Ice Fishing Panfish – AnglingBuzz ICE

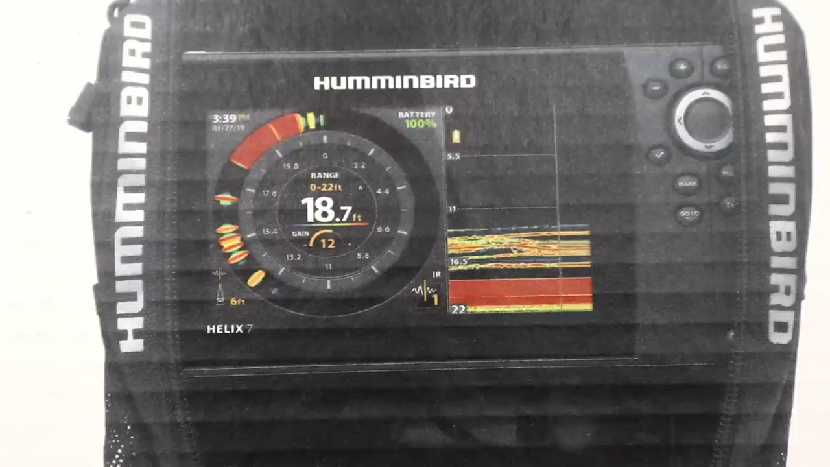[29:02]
On screen: depth 18.7 ft
with lcd screens recorded history right here is the hummingbird ice helix 7 g3 chirp gps now that's a mouthful what
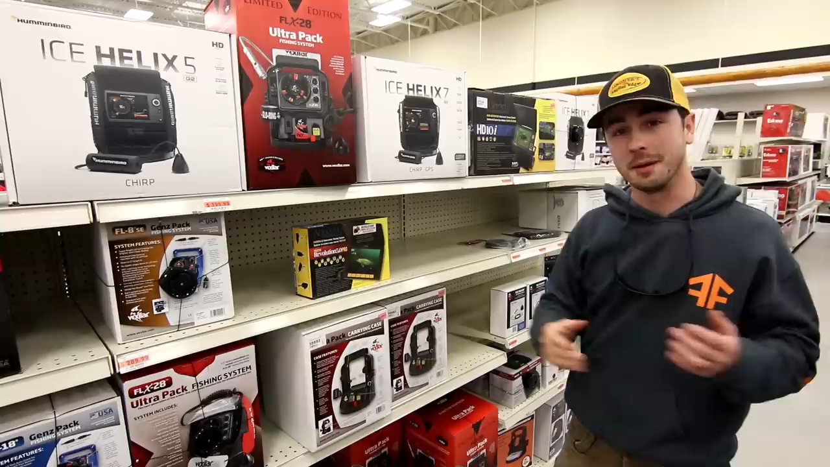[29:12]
that basically means is that as far as the hummingbird units goes this
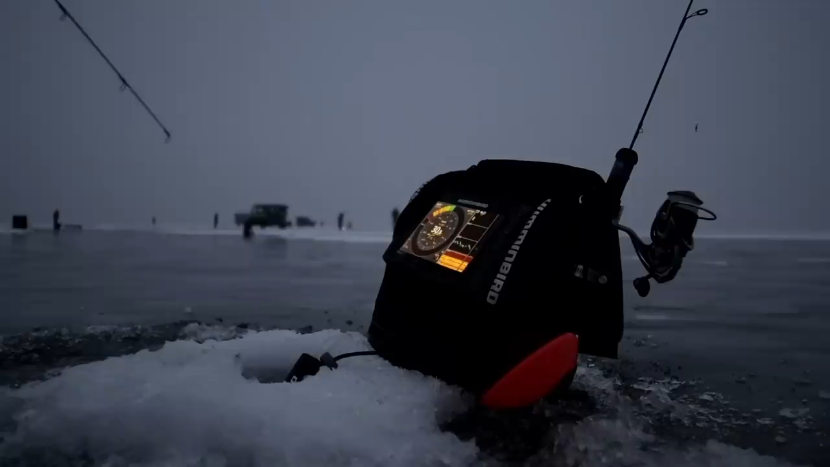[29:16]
has all the bells and whistles you can put lake master maps in them you
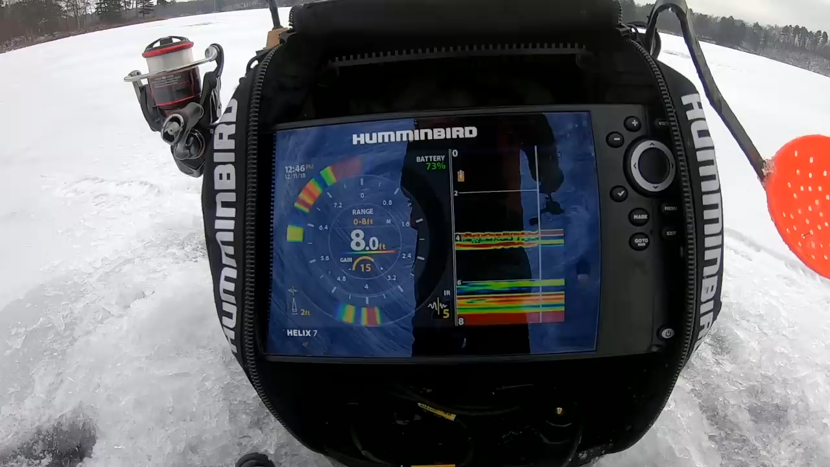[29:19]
have the recorded history you can do split screen and the sonar itself is extremely responsive one of the knocks on some of the older units like this was that there was a little bit of delay there's no delay anymore these
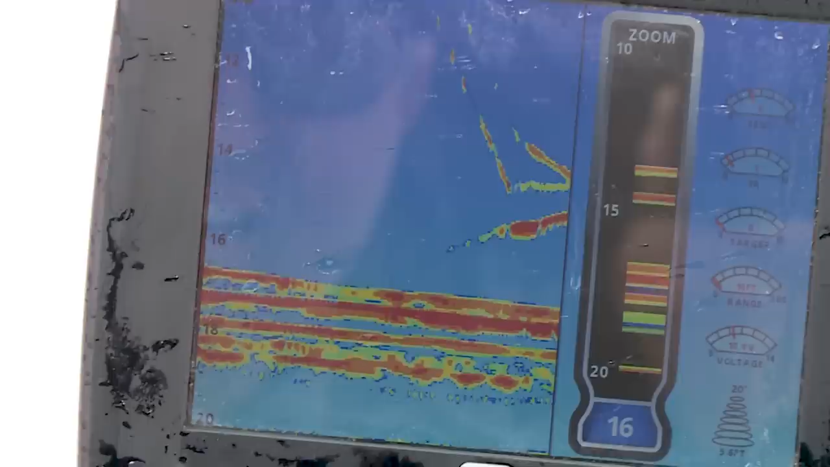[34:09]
above the fish like right now we're marking some crappies and bluegills are suspended a little bit so i'm just going to set it here